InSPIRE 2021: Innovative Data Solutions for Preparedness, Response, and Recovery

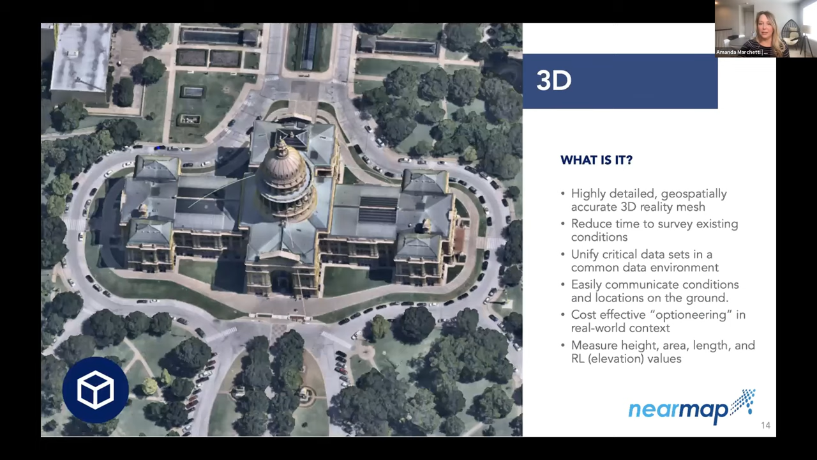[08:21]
But 3D data is used for a wide variety of use cases, and we have a wide variety of offerings in this family of data. And so we start with our textured mesh. We have 3D textured mesh, which gives you that photorealistic viewpoint. And this gives you that ability to communicate what's happened on the ground throughout your chains of command. It's the easiest thing for any human to understand without having to be a geospatial expert.
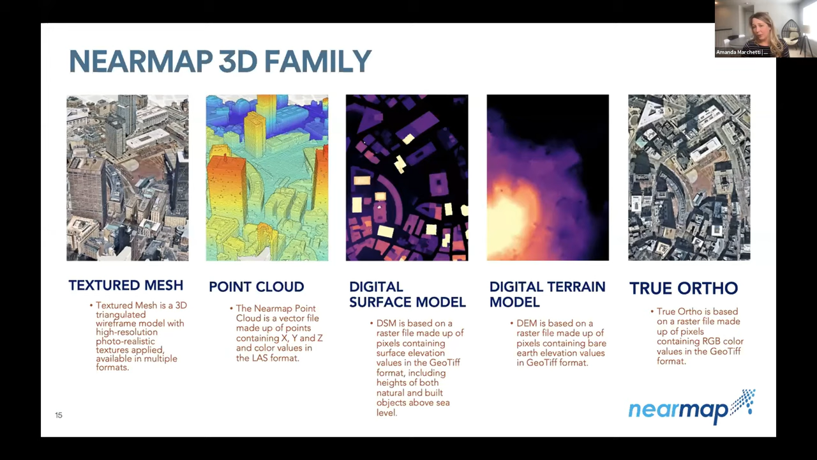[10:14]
And you can have just an enhanced and easy way to digitize the conditions on the ground. All of this data is offered at a 15 centimeter resolution, and it's offered on again on a repeat capture once a year across the footprint that I showed you earlier. So the last thing I want to quickly talk to you about is near map AI,
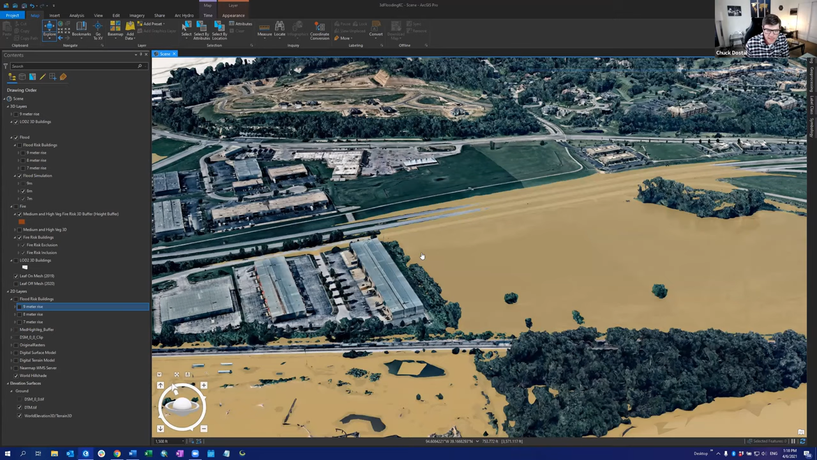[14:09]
So in this example, we're doing some flooding analysis and some fire analysis. So I'm going to cruise through these really quickly.
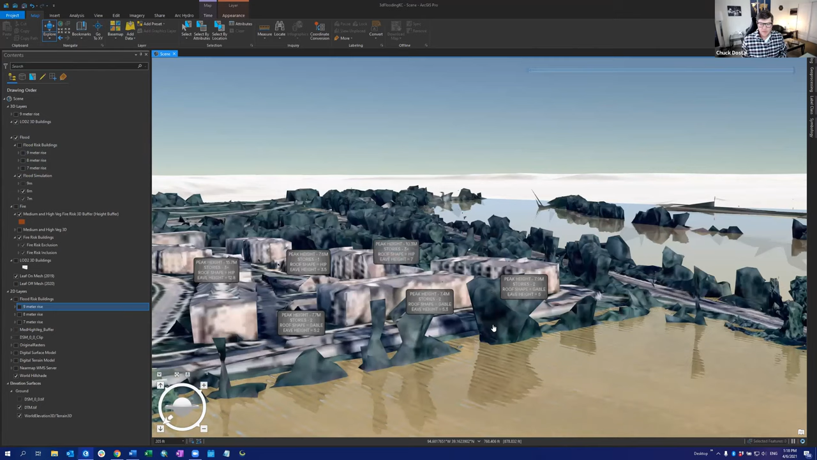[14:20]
This is with our 3D textured mesh. We'll just give this a second to render on the 3D. But then we've also got a flood simulation layer that we've created from a normalized DSM, a DSM and a DEM.
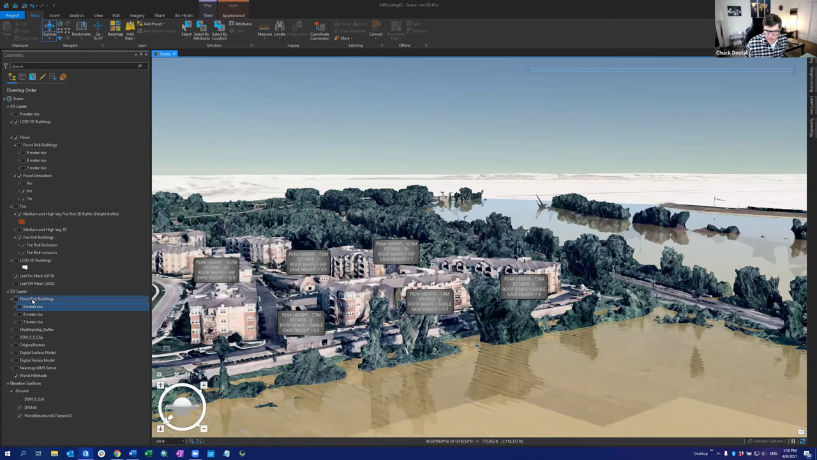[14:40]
And then we've done some cool labeling with ArcGIS Pro as well. Then we can look at a few other areas that are impacted as well.
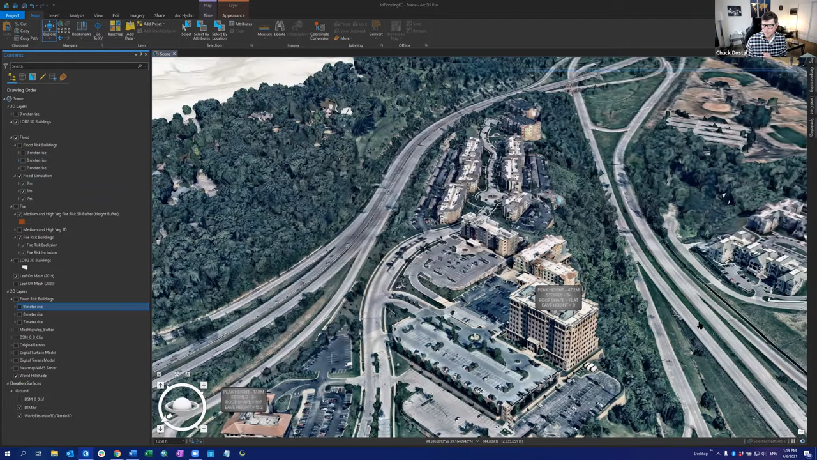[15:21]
And now you'll see that it's starting to inundate a lot more buildings. And let's turn off the textured mesh and turn on
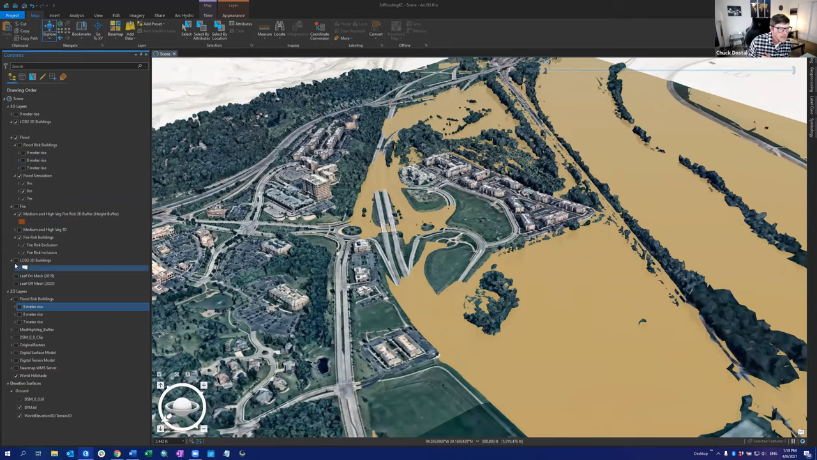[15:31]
the buildings that are affected by flooding. So we've taken the AI data sets, the AI vector data sets and applied roof forms to those and extruded them by their by their type and their roof shape and their peak height and their eave height.